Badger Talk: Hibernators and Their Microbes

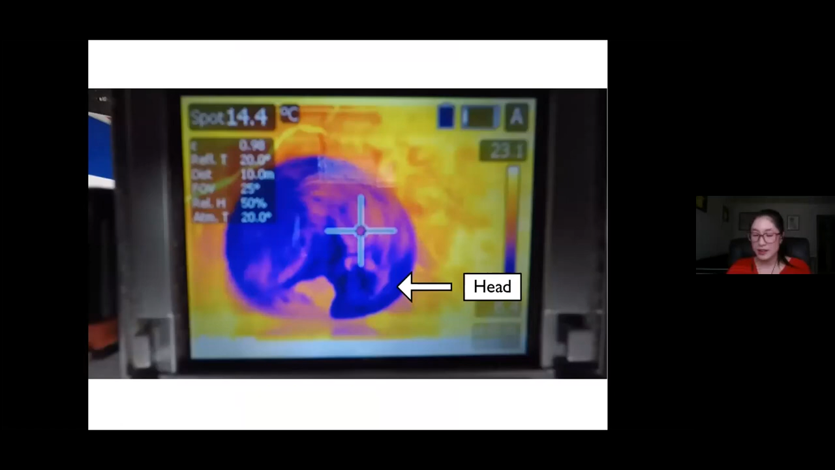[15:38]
On screen: spot 14.4°C
So the head is located on the right side and the tail is located on the left side.
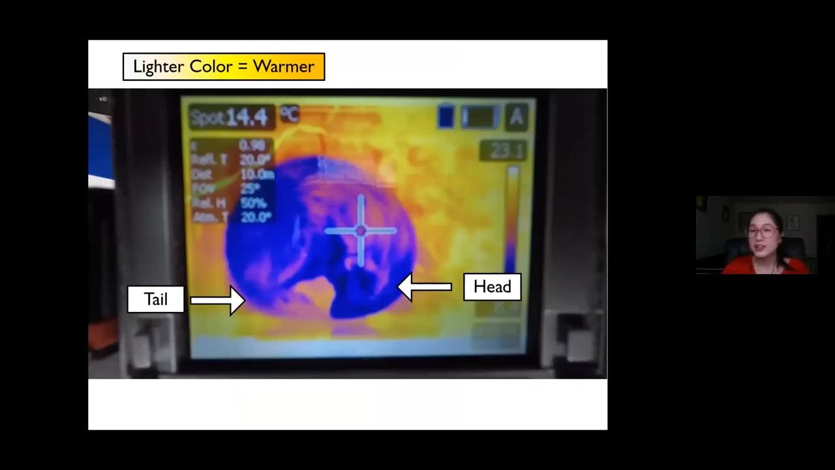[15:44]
On screen: spot 14.4°C
Lighter colors such as whites, yellows, and oranges represent warmer colors or warmer temperatures. And darker colors such as purples and blues represent colder temperatures.
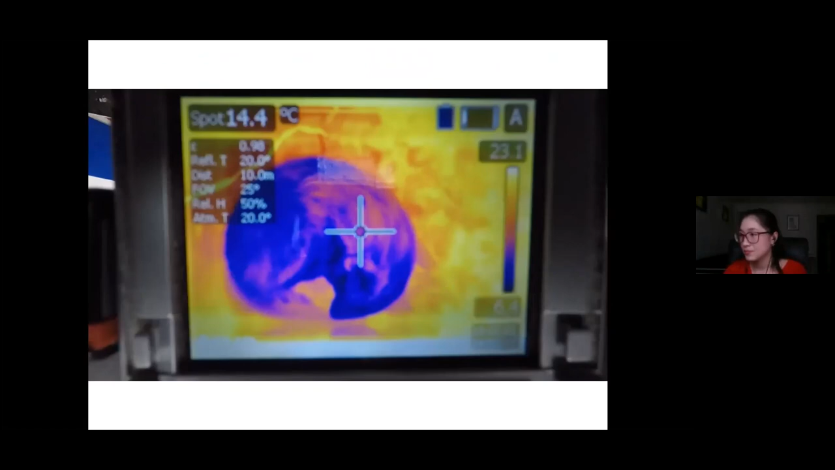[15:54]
On screen: spot 14.4°C
So when the squirrel is first entering the interbot arousal,
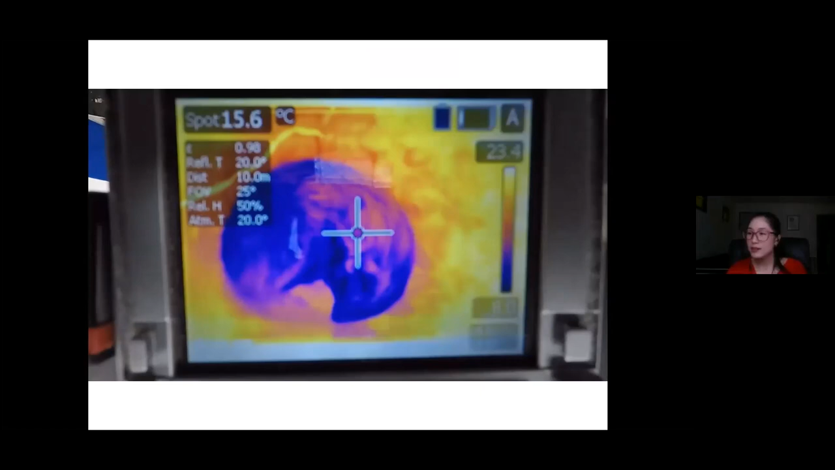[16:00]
On screen: spot 15.6°C
you'll notice that it is much colder than the room temperature room around it. But as it starts to shiver, the front half of its body is going to gradually warm up.
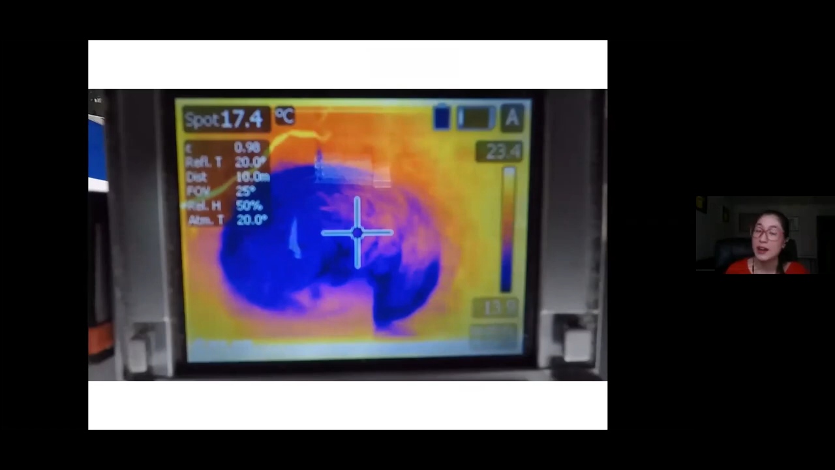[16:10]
On screen: spot 17.4°C
Again, this is because this is where all the vital organs are located. So it's really important that the squirrel warms that first. And at this point, the squirrel's front half of the body is now warmer than room temperature.
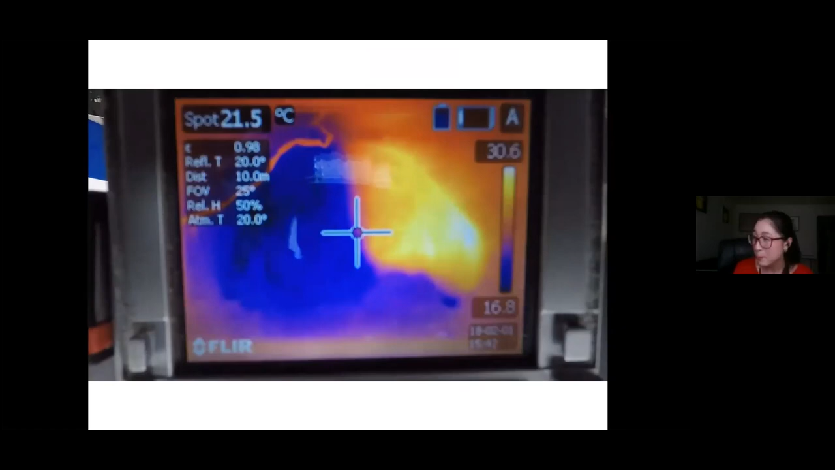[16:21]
On screen: spot 21.5°C
But you'll notice that on the back half of the body, it's still very, very cold there. Yeah, so no matter how many times I watch this video,
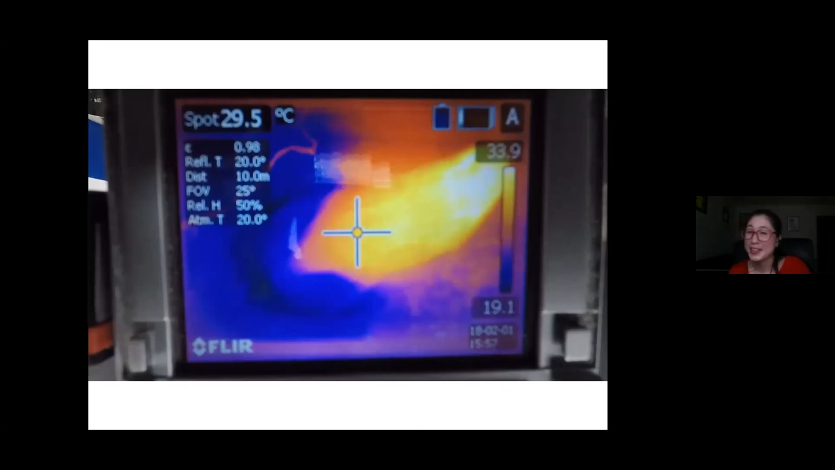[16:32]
On screen: spot 29.5°C
I think it's amazing just to see that really sharp delineation between the warm front half of the body and the cold back half of the body.